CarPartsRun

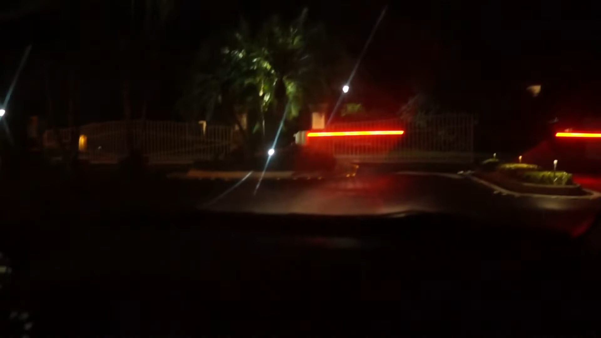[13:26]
Just made it to my community and we going inside.